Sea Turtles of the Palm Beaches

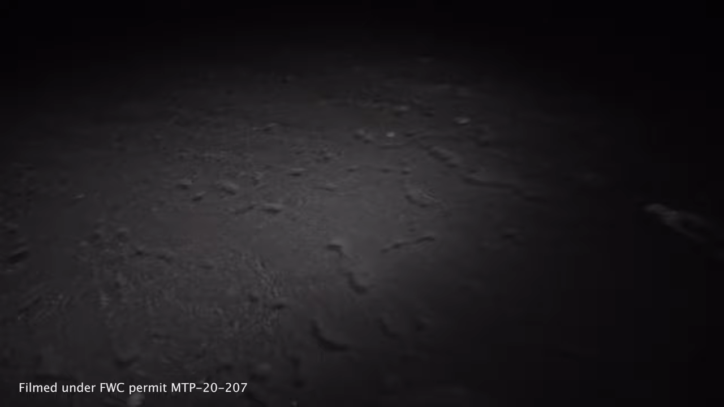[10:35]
I was handed a red light to only use when absolutely necessary.
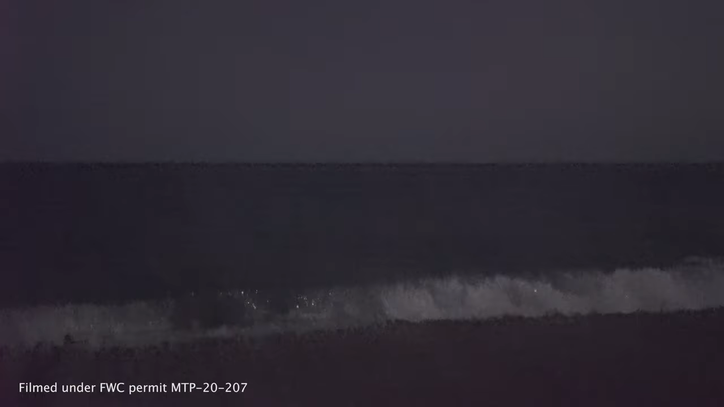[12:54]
And this is the focus, right? Yep, that's the focus ring right at the top.
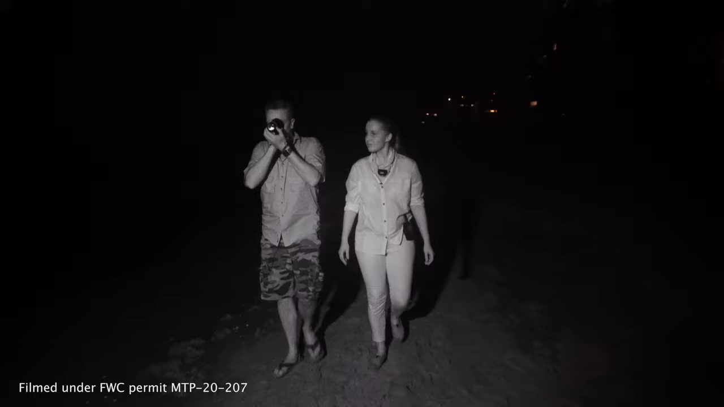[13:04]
So you're just looking for a, like a small car coming out of the water. Could be, yeah. Or, you know. A leatherback would be a small car, right? Yeah, a leatherback looks like a small boat overturned on the beach. Oh wait, stop, stop, stop, stop, stop, stop.
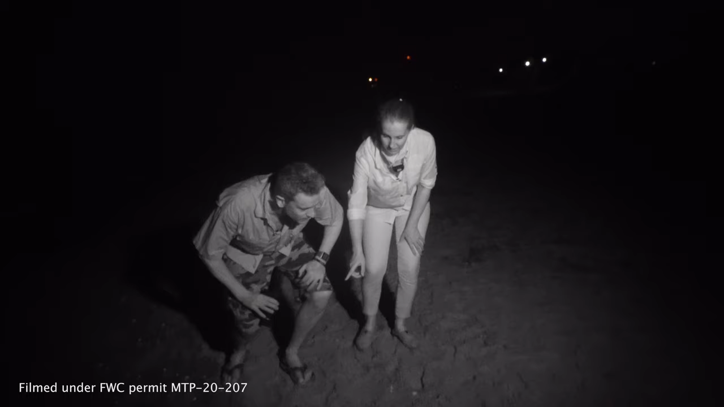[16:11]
This is a loggerhead sea turtle, you can tell by the flipper pattern.
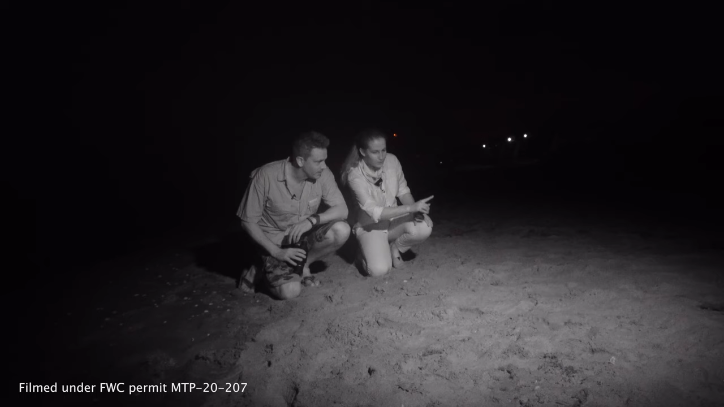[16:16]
And if we follow this track up, we might see one of our nesting turtles. We could use this maybe. Yeah.
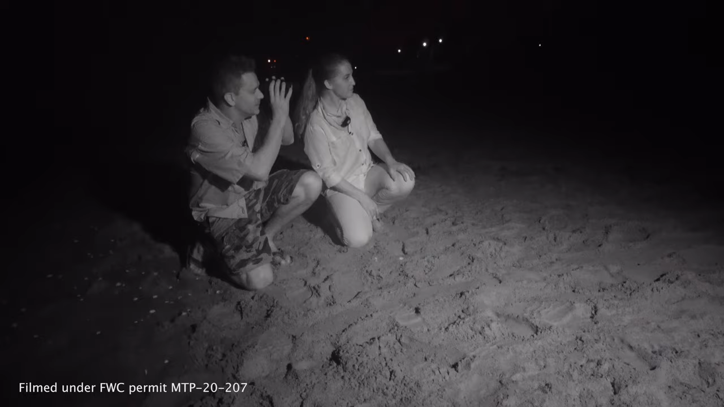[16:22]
There is something up there. Alright. After you. Let's check it out.
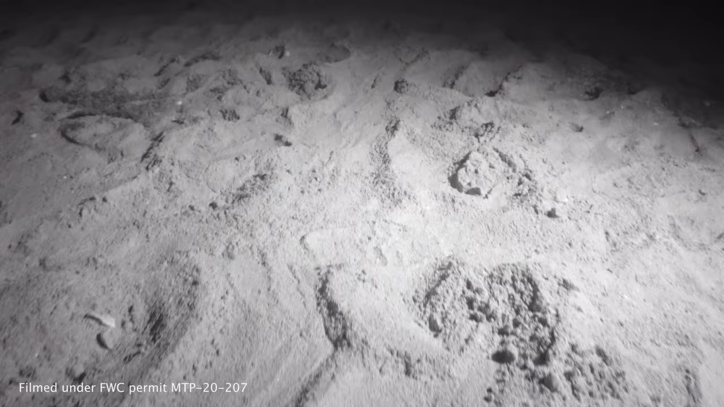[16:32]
So the track has yielded a result. That is her, right? Oh yeah. Yep. This is a loggerhead, and it looks like she's either body pitting, which is in the beginning, or she's camouflaging, which is at the end.
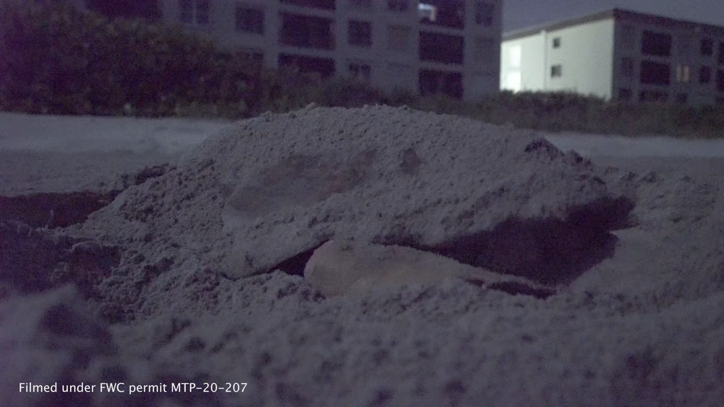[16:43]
It looks like she's body pitting, so we'll see if she's gonna...
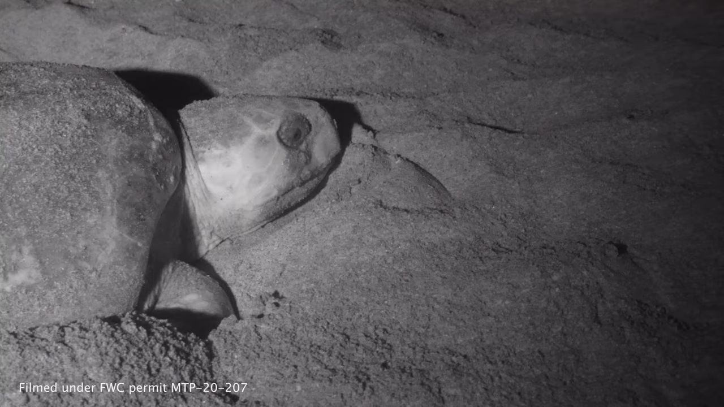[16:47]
So it might be the beginning. It might be the beginning. We might be able to watch this whole thing. Yep. So it looks like she's gonna lay. This is awesome.
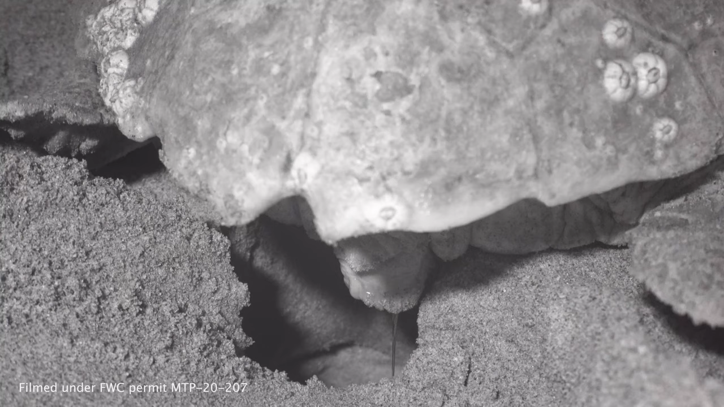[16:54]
She's dropping.
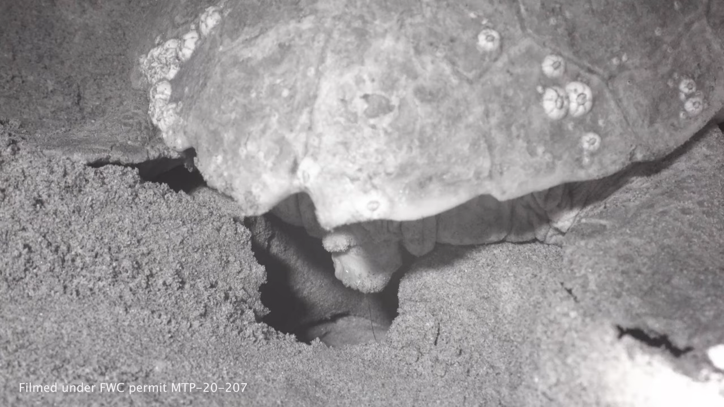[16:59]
You can see how she lifts her flippers when she lays the egg every time. What's that all about? So those are those contractions, so...
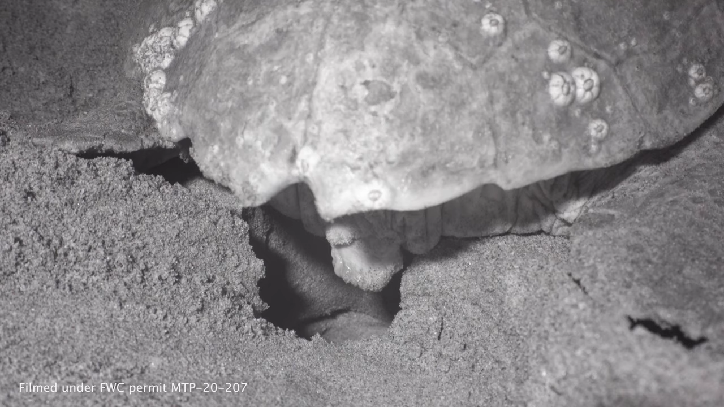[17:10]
It's one of our favorite parts of watching this process, because, you know, as humans, we have contractions, and we give birth, and that, those rear flippers kind of bending up, that's that indicator that she's going to pass a few eggs.
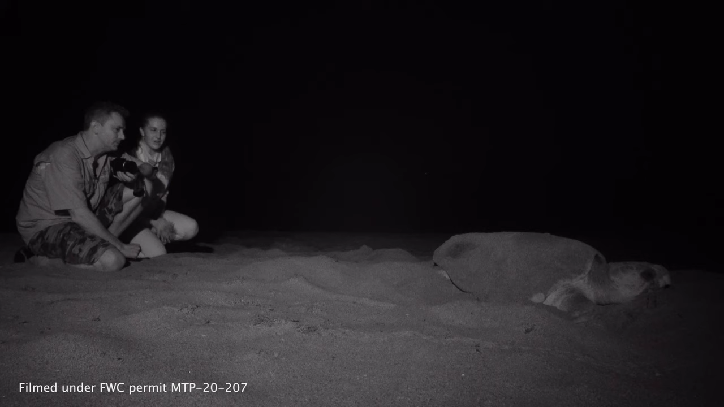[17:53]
Very laborious. Lots of energy is spent making sure that not only the look of her digging and her activity is covered, but also the scent.
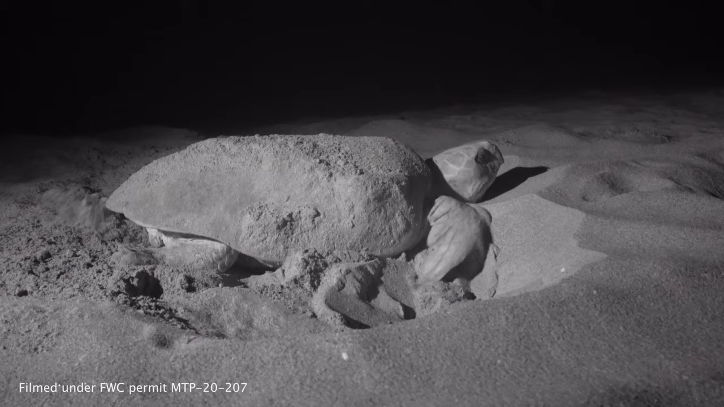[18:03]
So she naturally knows that there are lots of predators on the beach that can pick up on the scent of her eggs and the scent of her activity.
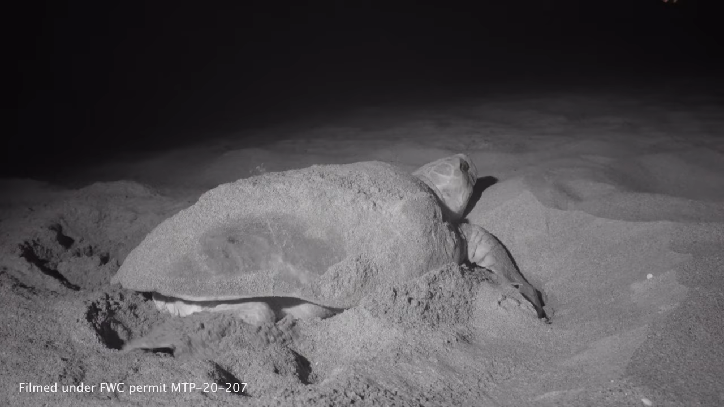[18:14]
So she's making sure by camouflaging with her front flippers here that that is not going to be an option. Right. So she's doing like a little dance now, right? She's kind of moving from side to side and making sure that it's totally camouflaged. Exactly. So this stage of the nesting process is called camouflaging because that's exactly what she's doing. And because those front flippers are so powerful, she's going to use those front flippers to fling as much of that dry sand back to cover her tracks and cover her scent.
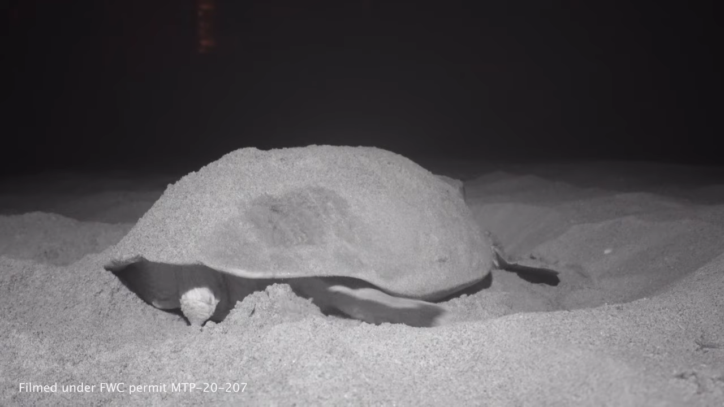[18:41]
Oh, sand spray. Hazard of the job. Yeah. It's incredible, right? That's amazing. Absolutely amazing. No matter how many times you see it, it's always something to behold, you know? Yeah. Yeah.
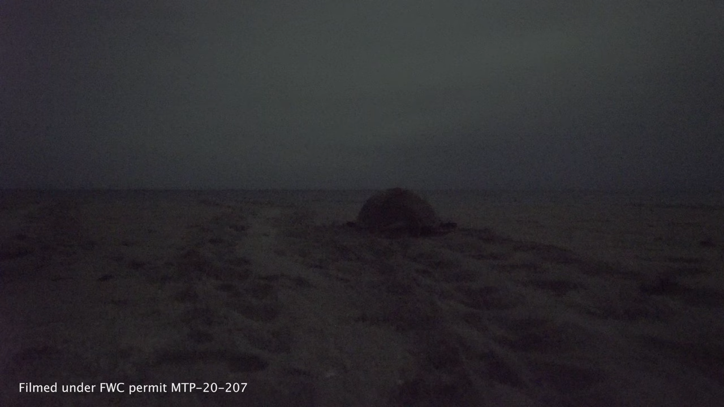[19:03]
Wow, she's really boogieing it for a turtle. She is. She is moving. By way of turtle, she's an Olympic sprinter.
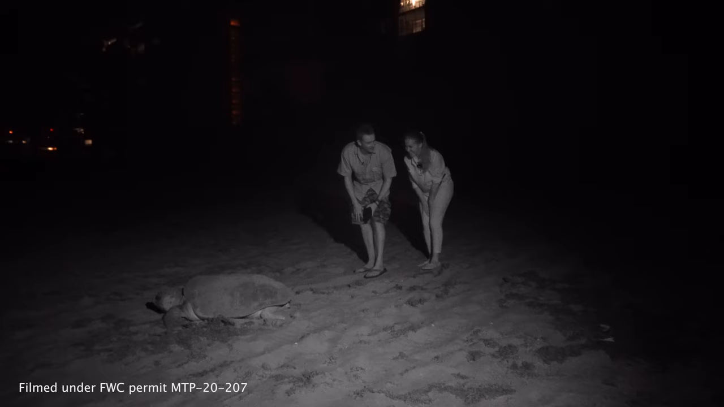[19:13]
You can see how she blends into the sand like that. It's amazing.
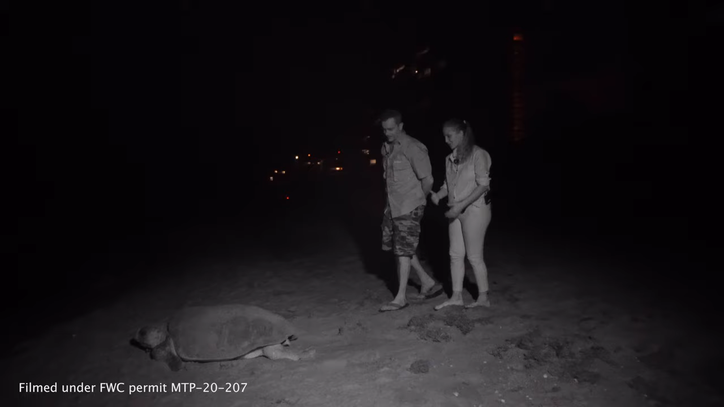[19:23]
Probably camouflaging. She's got the sandal on her back. Yeah.